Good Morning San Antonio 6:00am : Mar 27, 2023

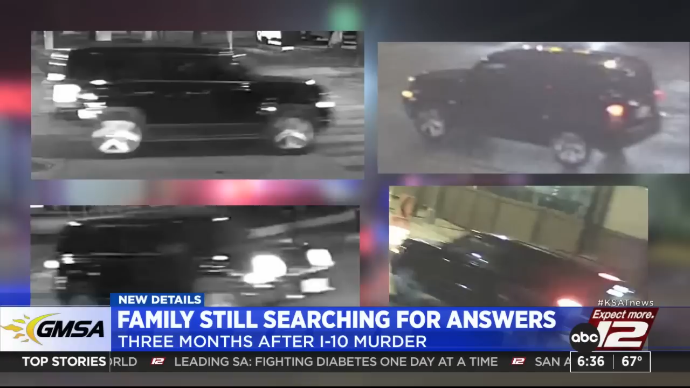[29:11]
The dark SUV was driving west on Cesar Chavez Boulevard at South Florida Street behind a white Hummer limo before the shooting.